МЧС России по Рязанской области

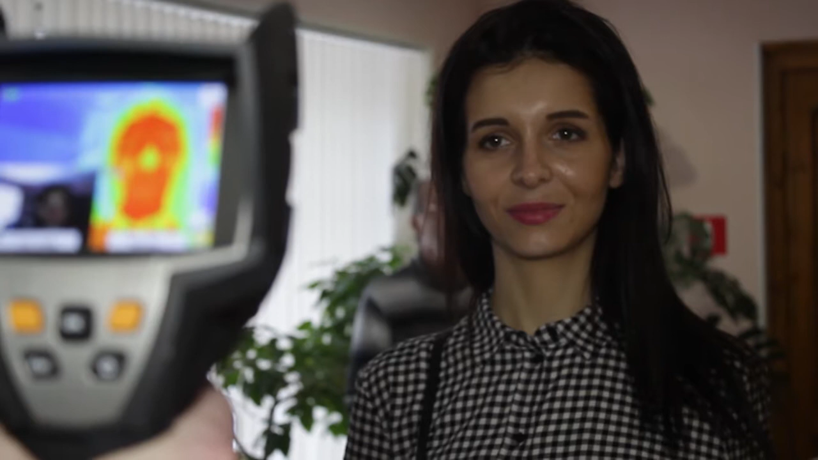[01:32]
Еще одну полезную разработку представили рязанцы, сотрудники лучшей в ЦФО испытательной пожарной лаборатории. Тепловизор дает возможность распознавать пожар, когда он скрыт от глаз.
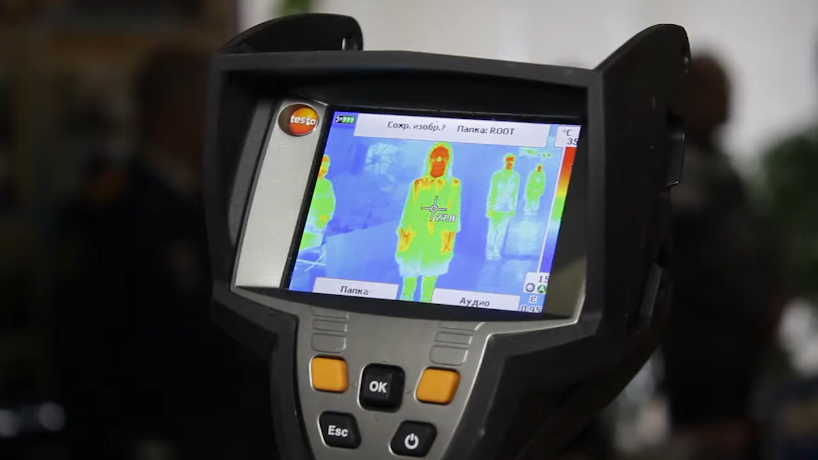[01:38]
Например, при пожаре в здании. Снаружи можно наблюдать, как нагреваются его стены.